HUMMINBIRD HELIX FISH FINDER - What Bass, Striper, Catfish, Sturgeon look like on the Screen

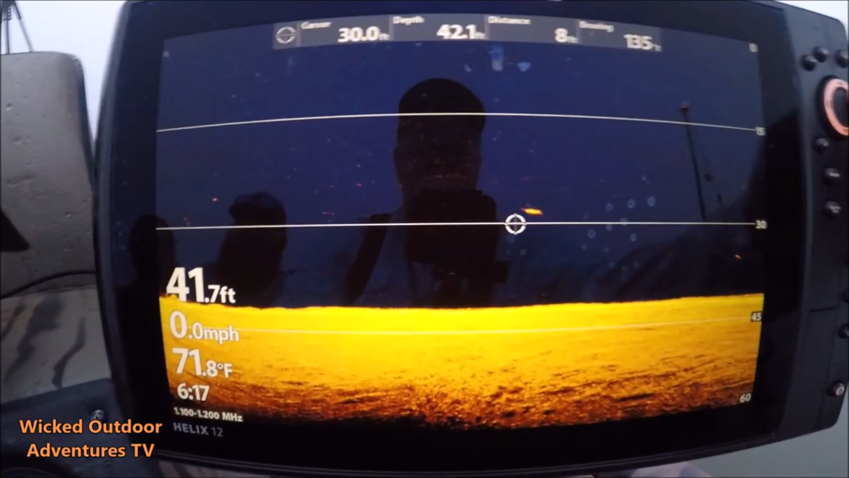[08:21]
On screen: water 71.8°F, speed 0.0 mph
So I'll take my cursor right here and I'm gonna go right here and I'm gonna blow this thing up, and you can see exactly what that fish is.
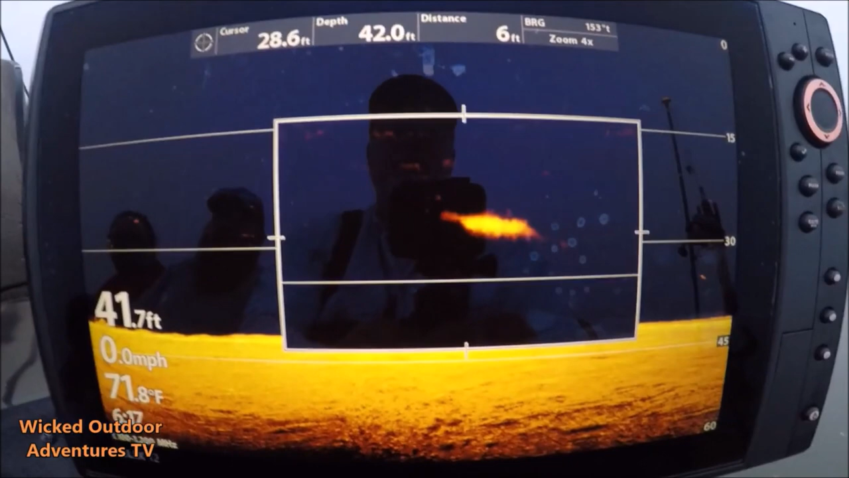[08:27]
On screen: water 71.8°F, speed 0.0 mph
See his nose right here? Paddlefish.
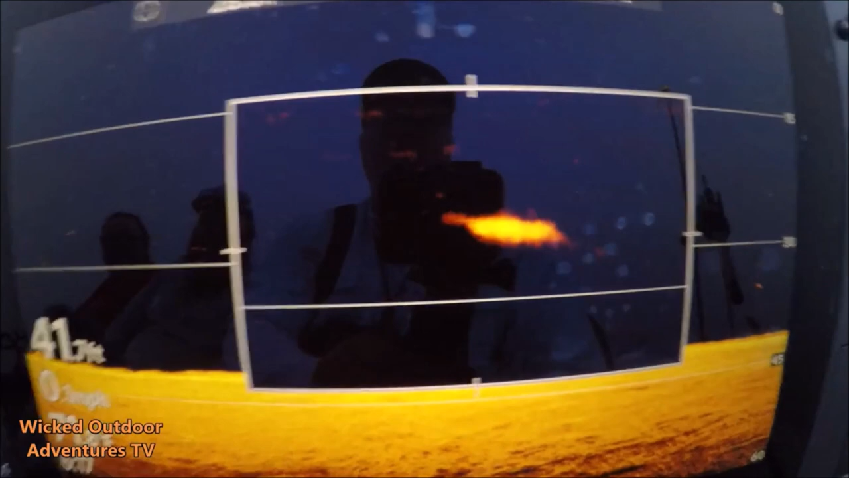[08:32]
Yeah, you can see the nose on that fish. Big old paddlefish right there this morning. We're marking some fish here this morning.
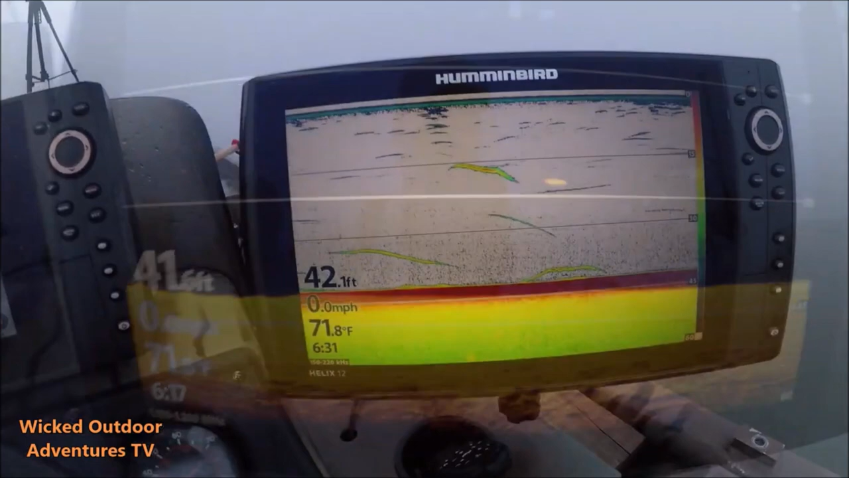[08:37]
On screen: depth 42.1 ft, water 71.8°F, speed 0.0 mph
Let's see what we got here. We got a fish right here on the bottom, another fish here with some bone density,
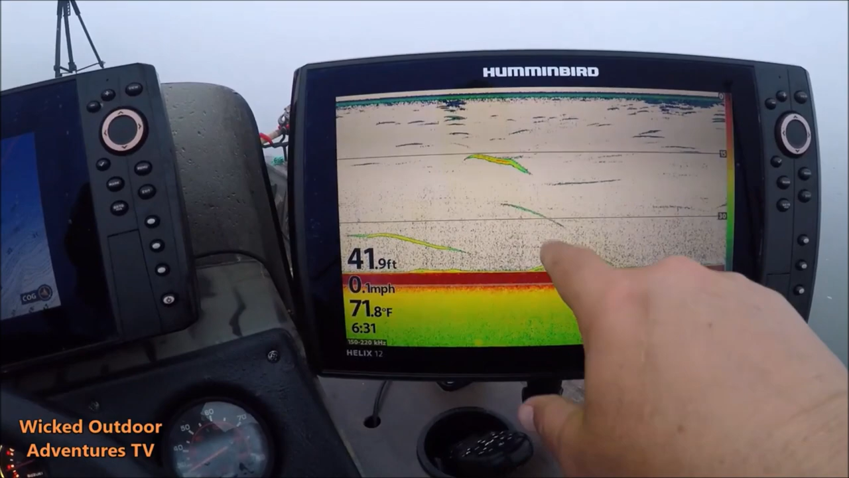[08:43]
On screen: depth 41.9 ft, water 71.8°F, speed 0.1 mph
and then we got one up top, which I'm suspecting this is probably a striper, but really the only way to tell is go to your down imaging.
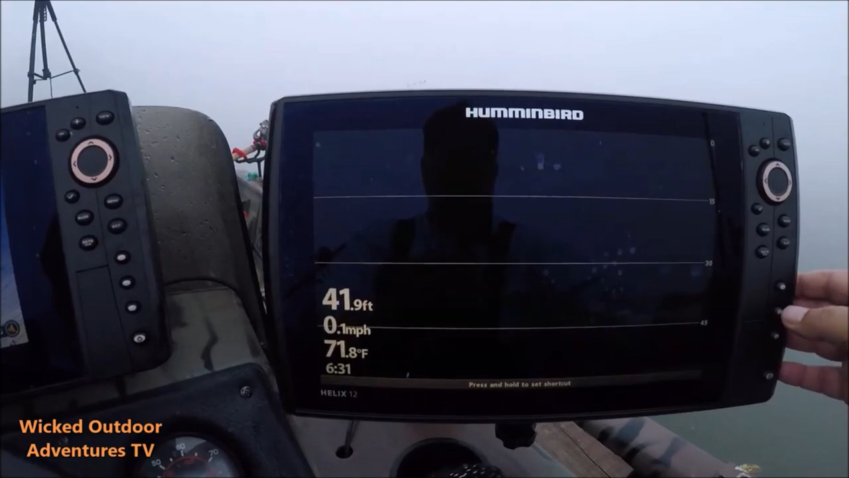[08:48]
On screen: depth 41.9 ft, water 71.8°F, speed 0.1 mph
And let's see here. This is a big long fish, so it's probably a sturgeon. Yeah, not getting a real good image feedback on him. Let's go to, let's go up here and see what this fish is.
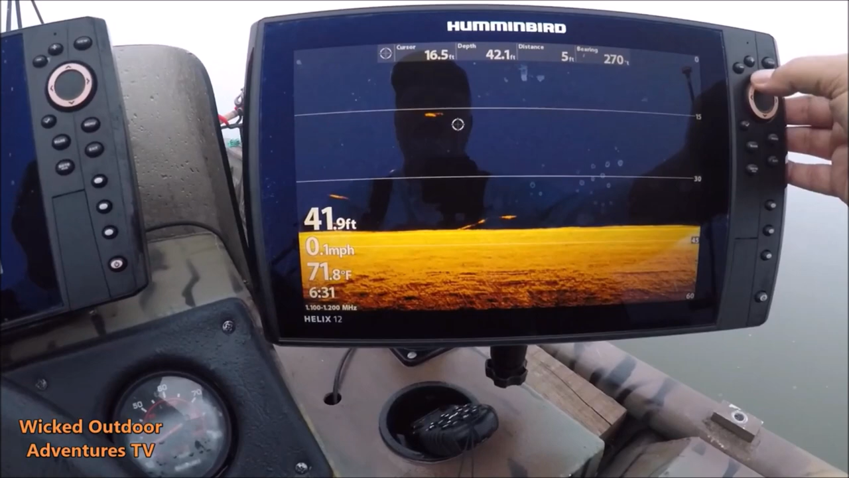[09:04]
On screen: water 71.8°F, speed 0.1 mph
This is, looks like it's a big carp.
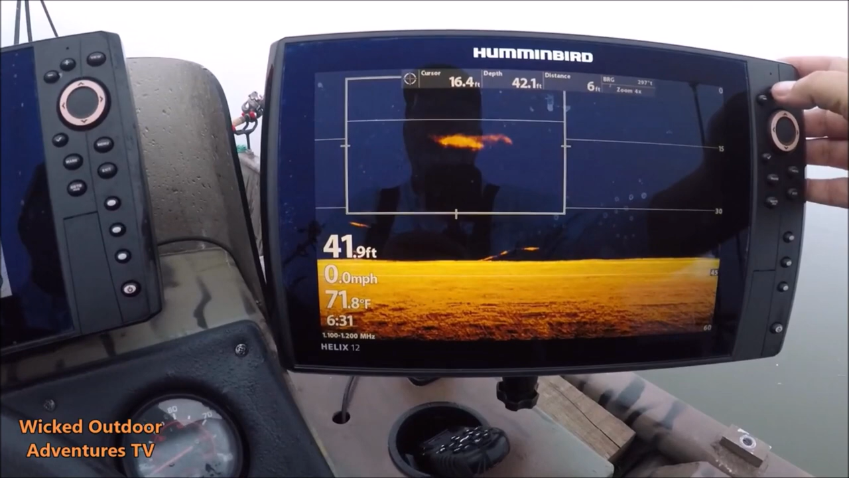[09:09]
On screen: water 71.8°F, speed 0.0 mph
Yeah, I'm gonna say this is a carp right here.
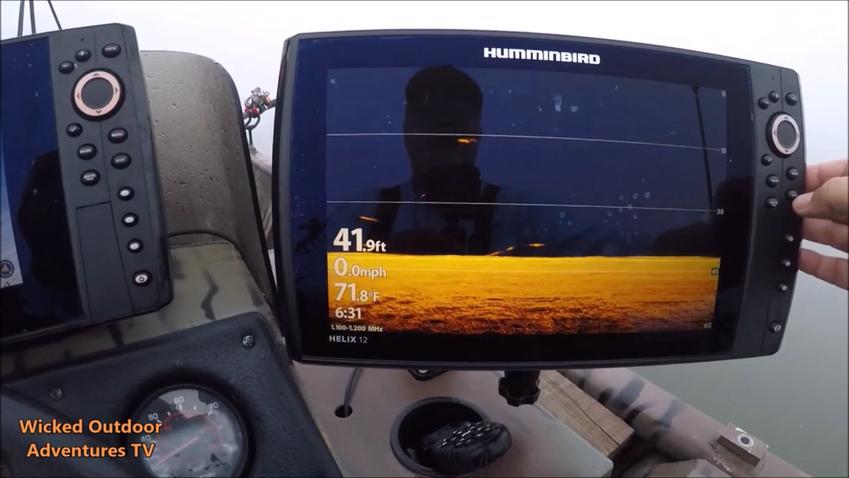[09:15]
On screen: depth 41.9 ft, water 71.8°F, speed 0.0 mph
All right, we've got a good fish right here. Looks like maybe two fish. These could be stripers.
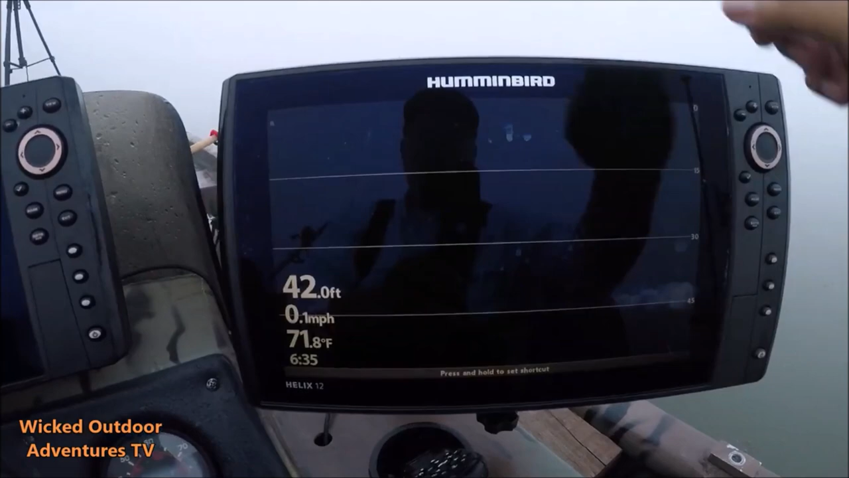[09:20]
On screen: depth 42.0 ft, water 71.8°F, speed 0.1 mph
We're getting a bite on this rod right here. Yeah, these are stripers right here. We've got two big old stripers right here on the bottom.
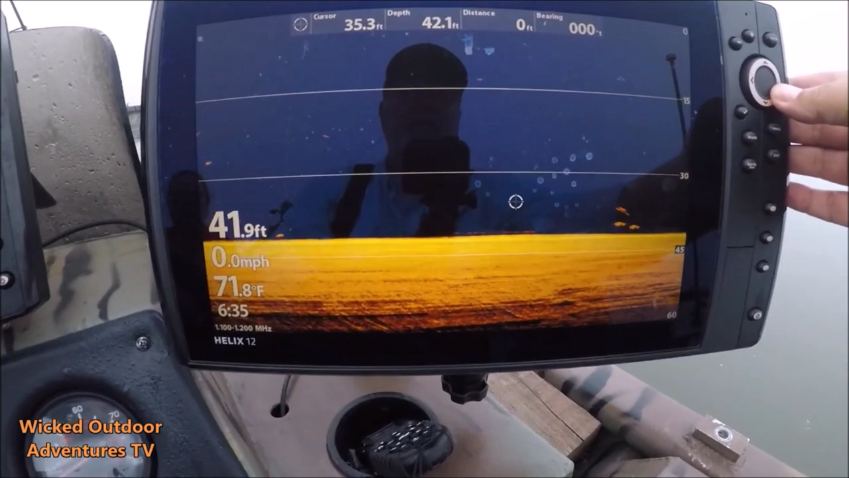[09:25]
On screen: water 71.8°F, speed 0.0 mph
We'll go here and zoom in, show you. It's either two stripers or these are two big cats. Let's see here.
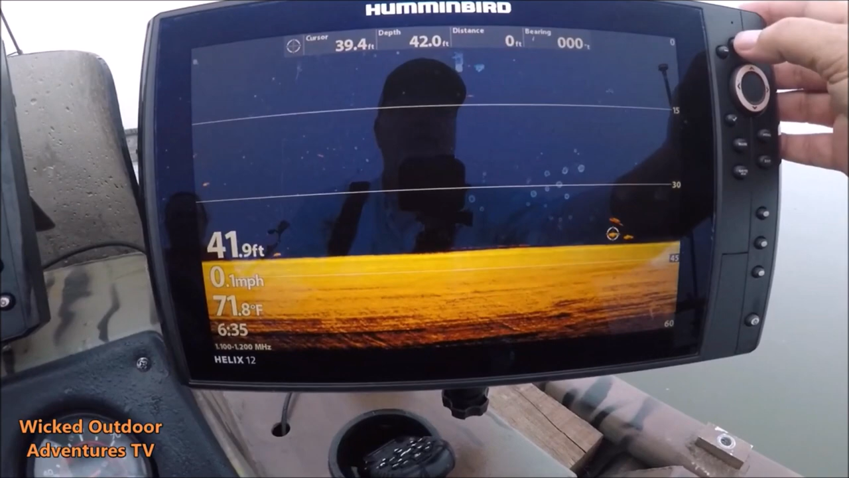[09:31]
On screen: water 71.8°F, speed 0.1 mph
These are cats, and the reason you can tell they're catfish, you can see their bellies.
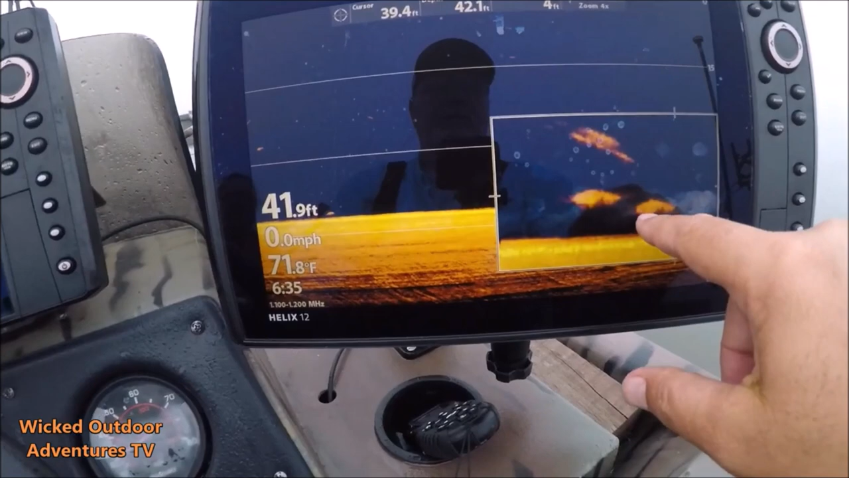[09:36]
On screen: water 71.8°F, speed 0.0 mph
See these bellies right there, ma'am? Yeah, there's two big old cats right underneath us.
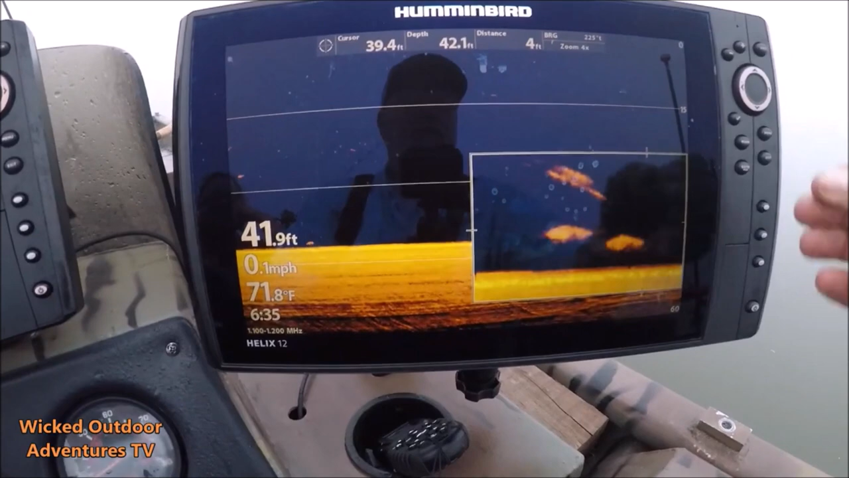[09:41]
On screen: water 71.8°F, speed 0.1 mph
Their bellies look like mine. All right, right here we got a big fish on the bottom. You see the red in him, which is good bone density. But this is going to be a flathead catfish.
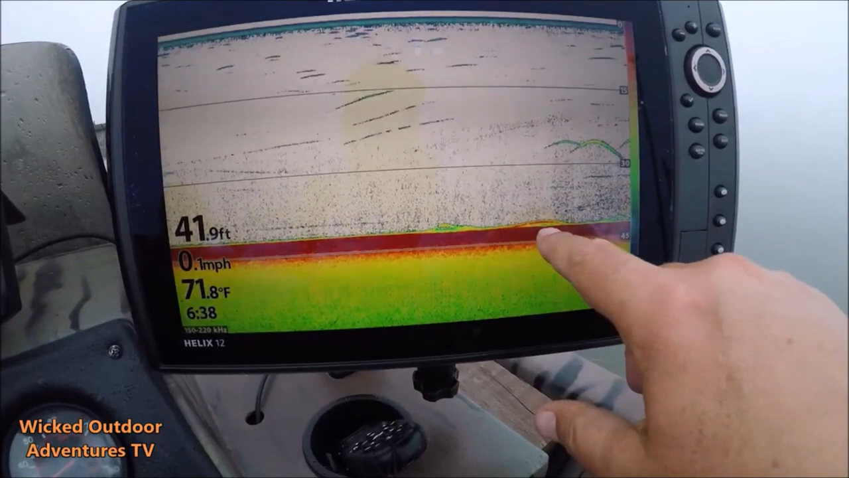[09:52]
On screen: depth 41.9 ft, water 71.8°F, speed 0.1 mph
I'm going to go to 2D sonar, and you can see right here. Watch him right here. He's a He's wanting this rod right here.
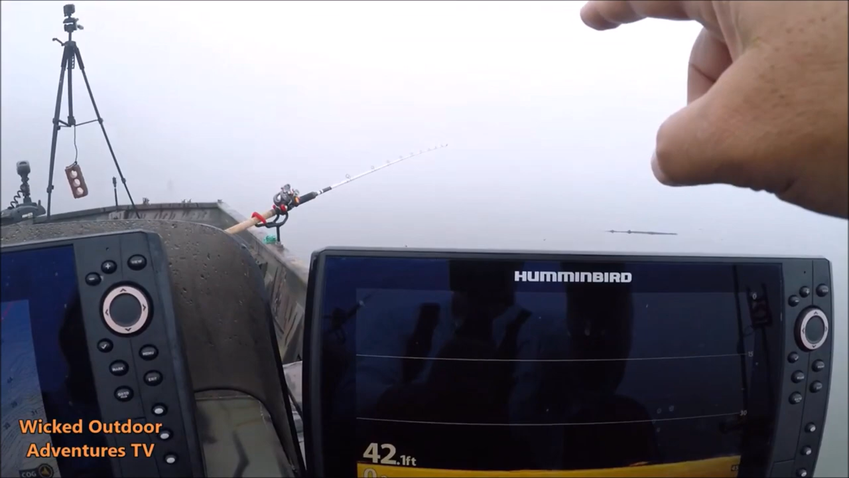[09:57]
On screen: depth 42.1 ft
But you can see this fish laying right on the bottom. He's flat. He don't have no belly.
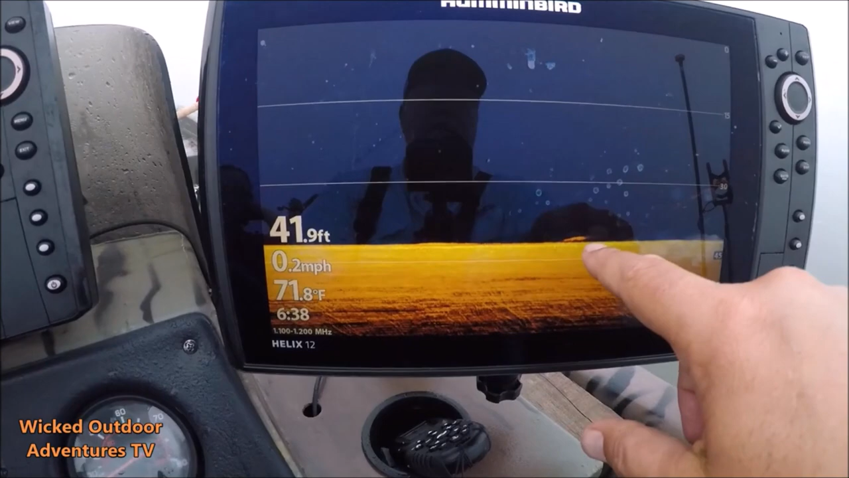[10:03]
On screen: depth 41.9 ft, water 71.8°F, speed 0.2 mph
Flathead catfish. All right, we're marking one right here on the 2D sonar right here. I can tell you what it is because I've already cheated and looked, but we're going to go right here and look.
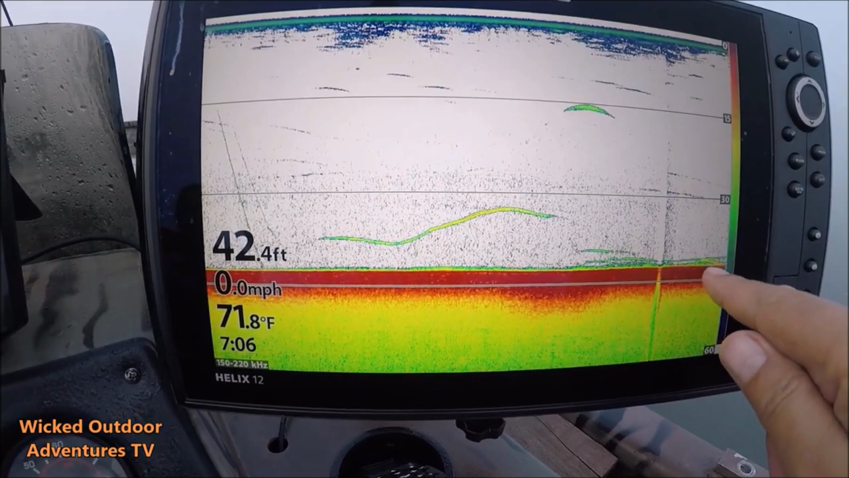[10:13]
On screen: depth 42.4 ft, water 71.8°F, speed 0.0 mph
Got a catfish right here around my bait. But I'm going to go to the 2D sonar. You can see the fish right there.